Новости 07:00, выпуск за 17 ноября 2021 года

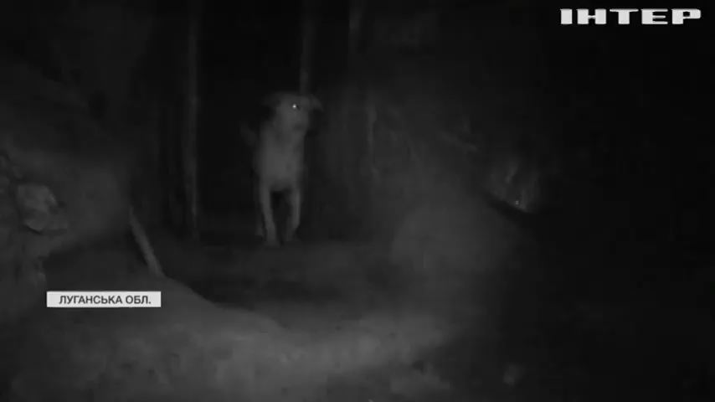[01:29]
А це вже Донеччина. Світлодарська дуга.
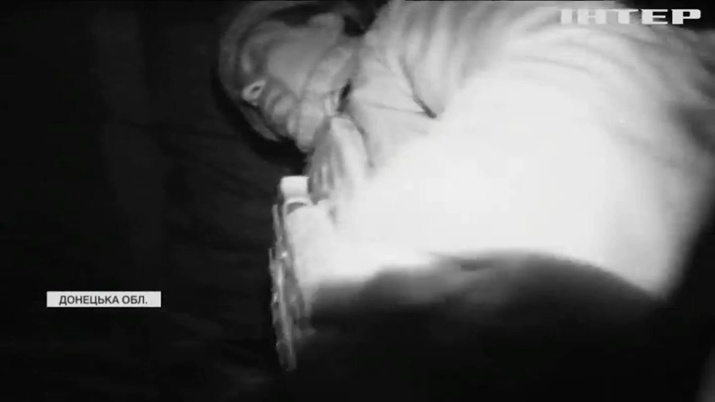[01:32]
Години з п'ятої вечора позиції огортає непроглядна темінь. Бійці в окопах орієнтуються на слух.